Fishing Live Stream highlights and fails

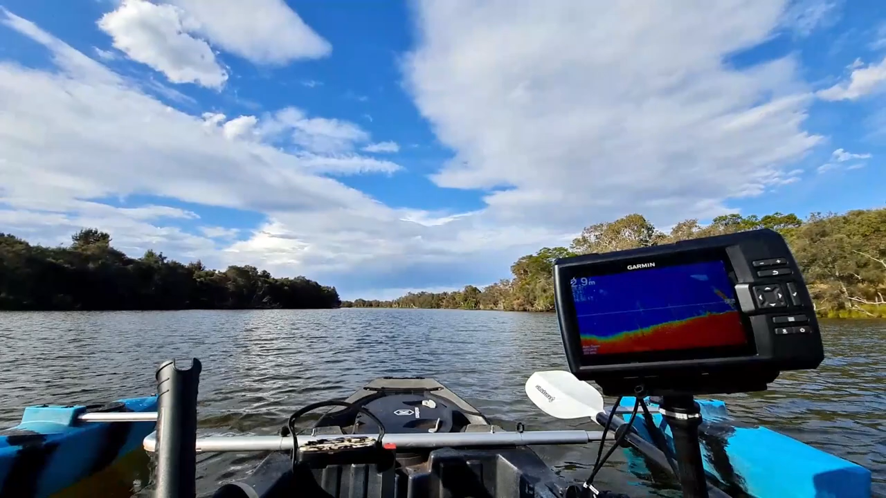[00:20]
3.7 metres, which is nice. Always got to find the deeper spots so the fish hang out there because they're like backwaters fam, you know. Oh dear, let's go. All right, 2.6 metres. Nice one. The mouth of a creek is always a good spot to fish on the river. So when you go back there, just anchor up in the shallows with your yak and fish in the deeper water, mate. That's a good chance of a river.
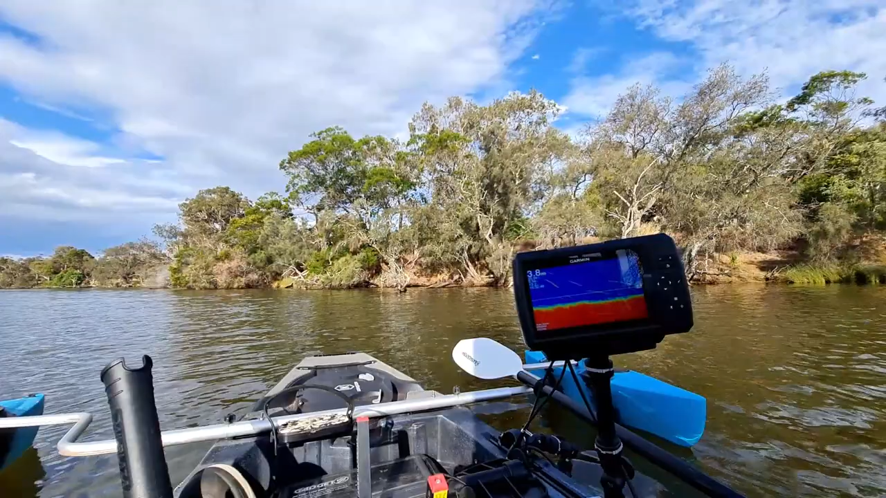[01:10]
We once had to carry a 12-foot boat with four of us, younger with more testosterone there. Right, 3.4 metres. Let's go in here now. Like that, good. We're just going to turn side on in the wind. Oh, sugar, that's the phone. All right.
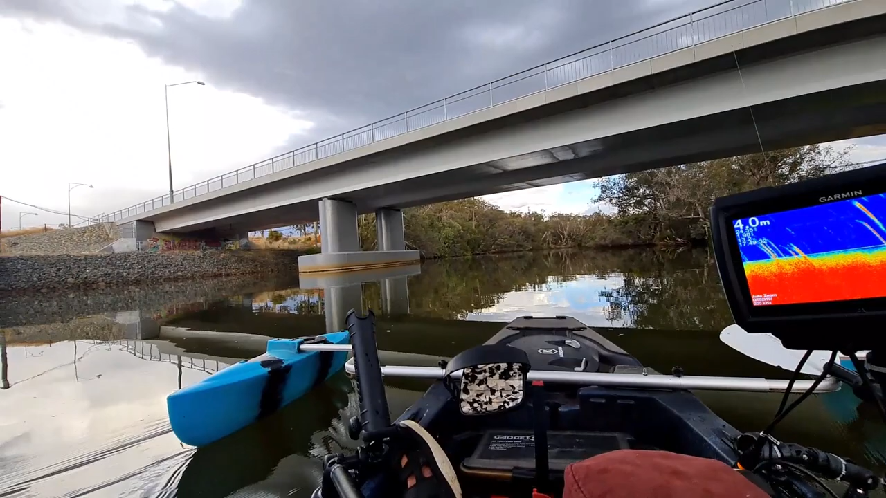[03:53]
So what I'm going to do is I'm actually going to cast as close as I can to this bridge. I've just used the scissors to modify this lure. All right. Let's see. Here we go. That's right on it, people. Right where we want it. We're in three metres of water. Okay. Let's have another cast. Good work.
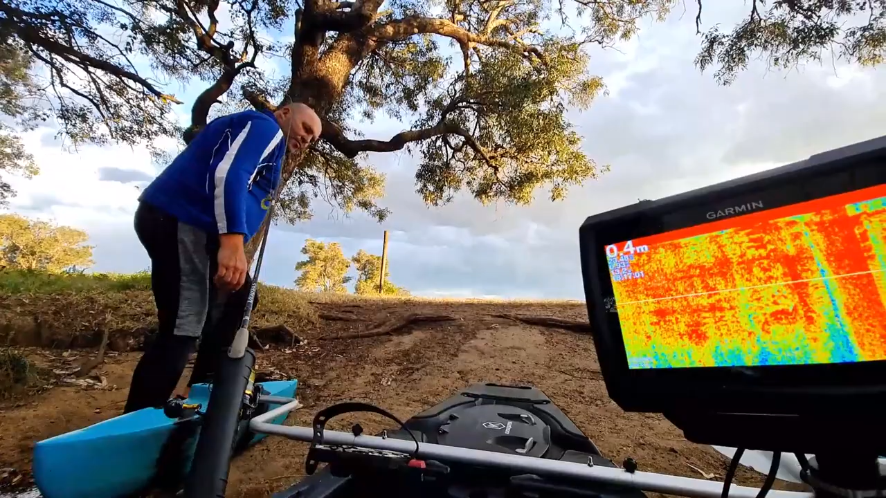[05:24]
Back where we started from in one piece. Turn off that Garmin Jim because you will absolutely stuff the sounder.